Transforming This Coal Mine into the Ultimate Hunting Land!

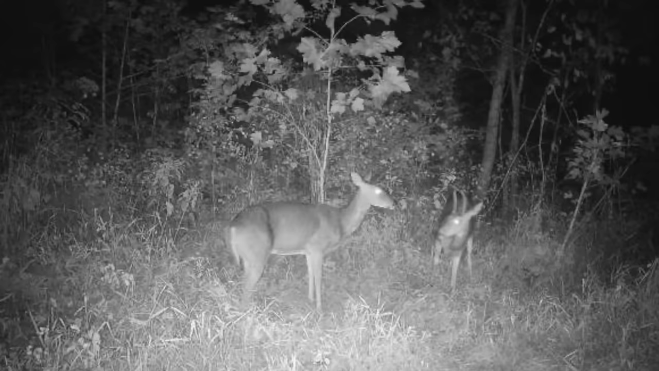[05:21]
And then on the corn that we dumped out, we got a spike and a doe that literally, and I'm telling you, literally came back every single night.